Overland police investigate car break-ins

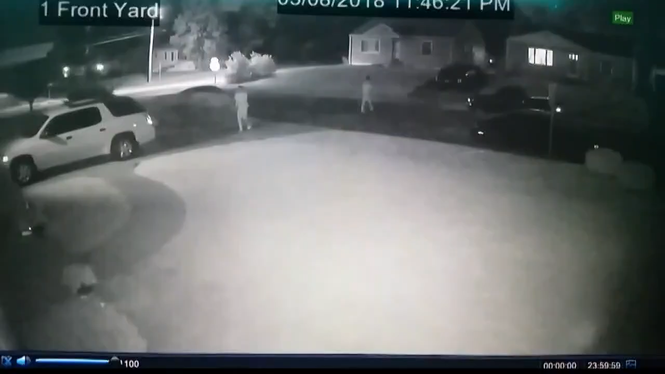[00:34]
It's just really surprising that something like this would happen here.
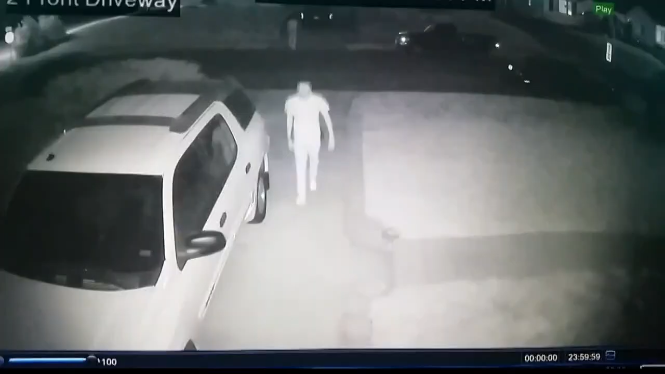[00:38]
Surveillance video captures the moments two men try to break into cars in the middle of the night. It's really upsetting.